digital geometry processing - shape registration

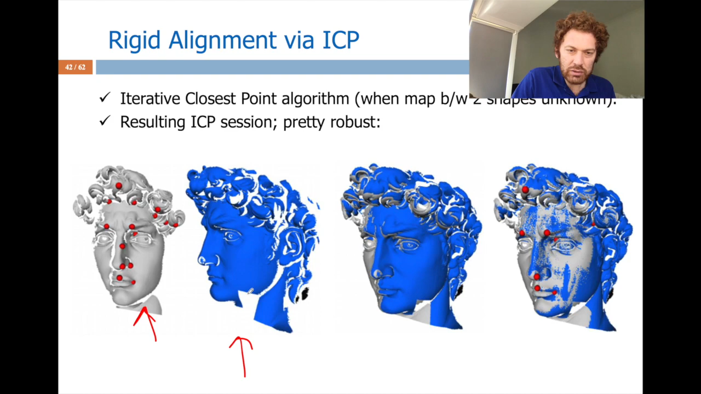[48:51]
there are some points that the other view doesn't see so in this case for instance this view doesn't see the this part but this view does so when you combine them up you fill that region so it is the idea
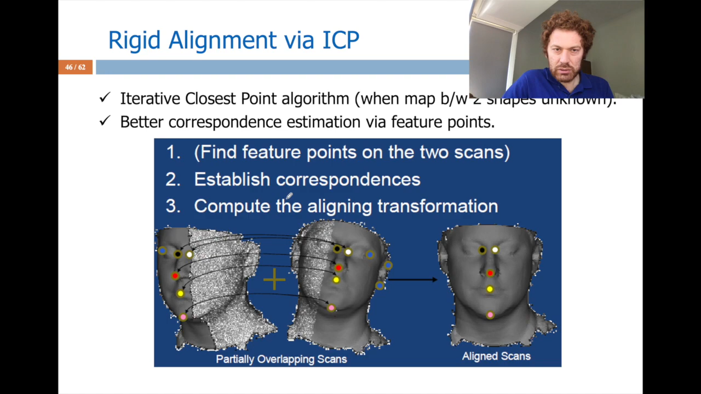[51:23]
so it is a useful trick other tricks are you can improve your correspondences goal is to identify when two points on different scans represent the same feature so i
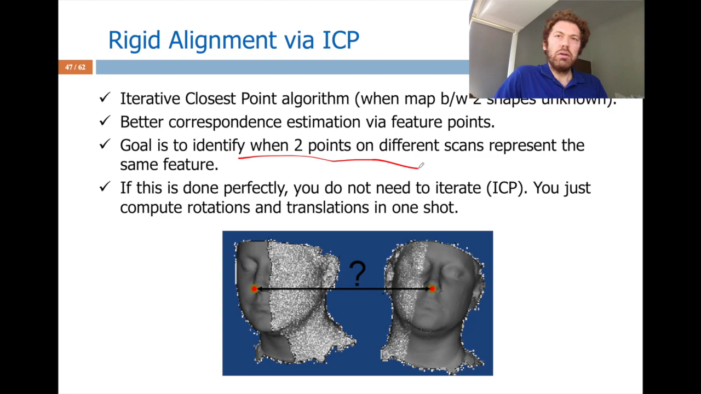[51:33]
am going with the closest points but i can also click the surrounding similarity
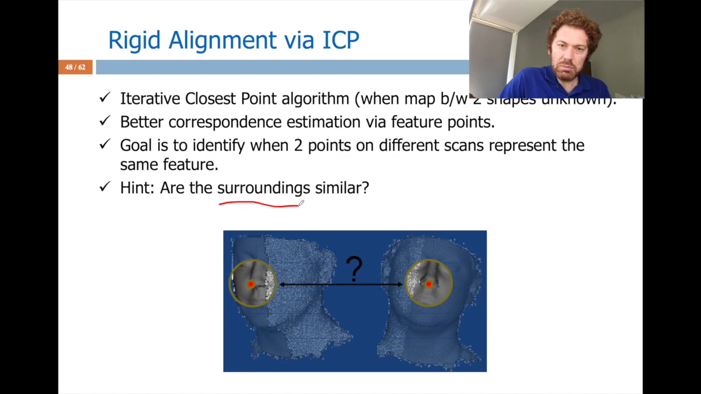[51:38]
and with for that there are many descriptors like shape histograms put some sectors around this point in 2d there will be area in 3d there will
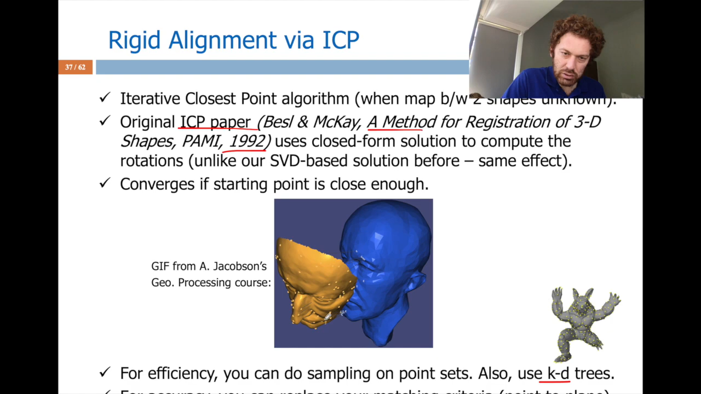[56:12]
initialization the orange so at the beginning not here but here okay this is a satisfactory initialization so ransack may help you to pick a good initialization or if you are lucky enough or if